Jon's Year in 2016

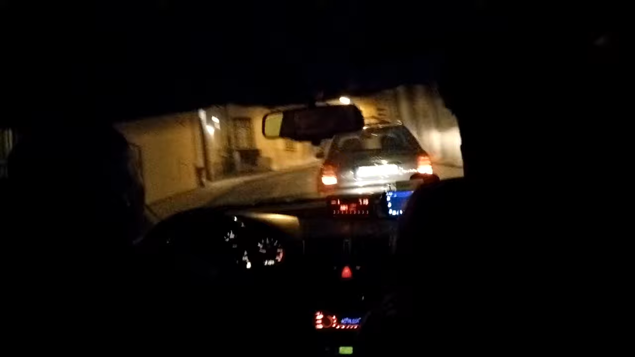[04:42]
what's going on, bro? Weaving on. Our women driver is excited. I like this impression. Oh man, not another hill. He then attempted an overtake move, which was, you'll see,